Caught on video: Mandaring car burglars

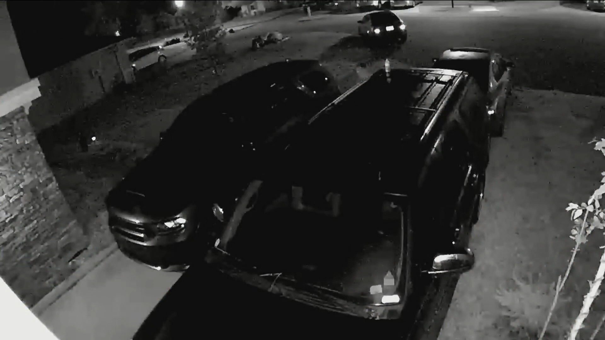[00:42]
A few days ago, Roy Walsh says his cameras captured a couple people walking up to his car door and checking the handles to see if they were unlocked.